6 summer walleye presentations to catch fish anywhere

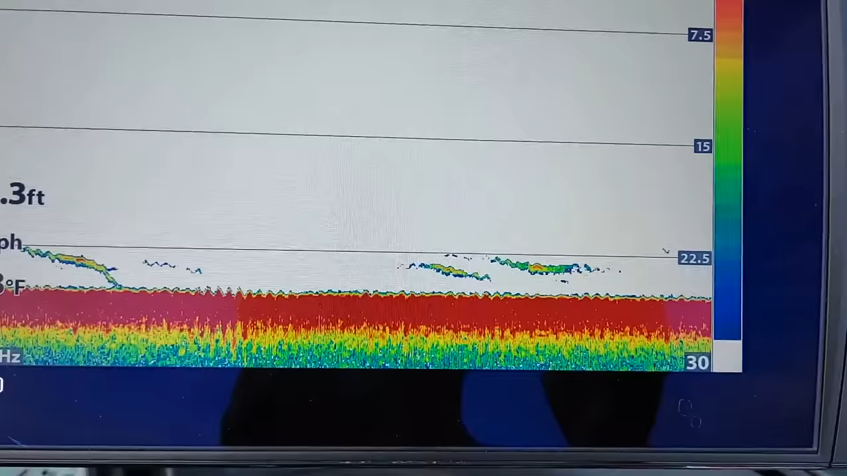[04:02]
four or five six fish to cast at and they're spread out scattered along the edge you send down a bottom bouncer one to 1.3
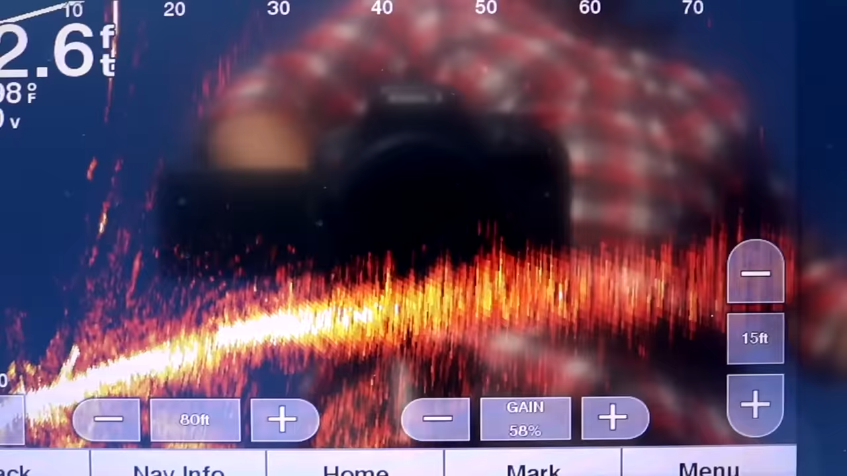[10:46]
fluttery usually by bottom with a 316 sounds
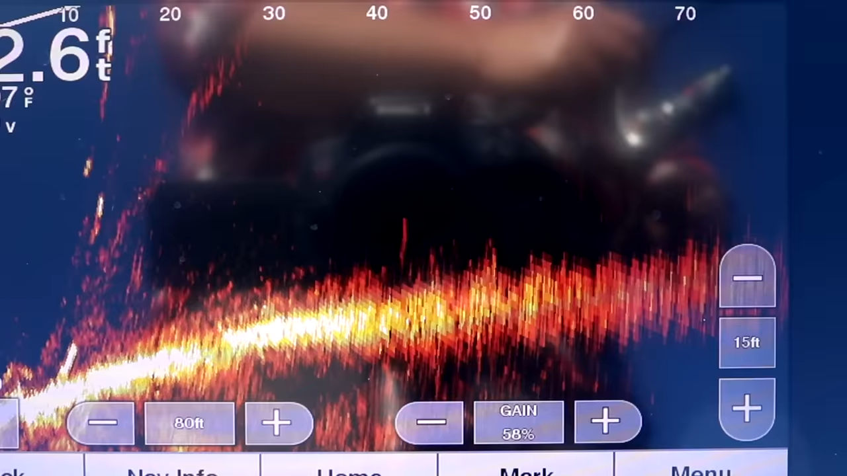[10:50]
head even even with a 316 sounds head those plastics are buoyant so it's falling about yay fast
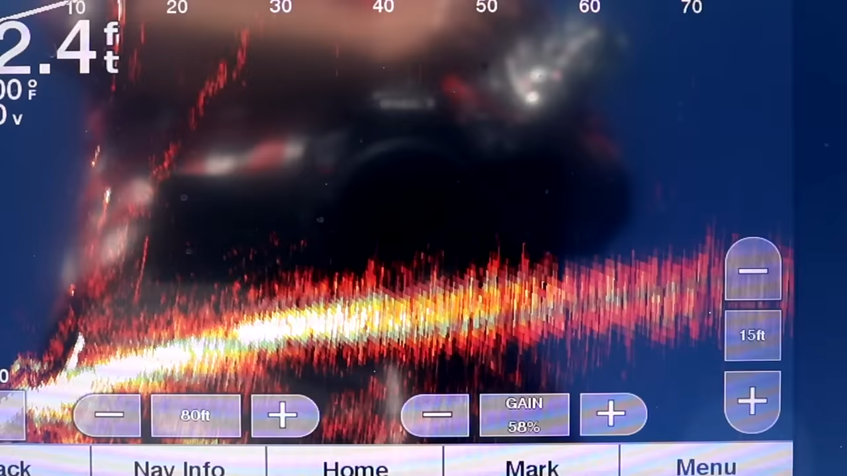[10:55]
and usually they'll hit it as soon as it hits bottom or catch it on the drop or as you start to drag it and i just do little six inch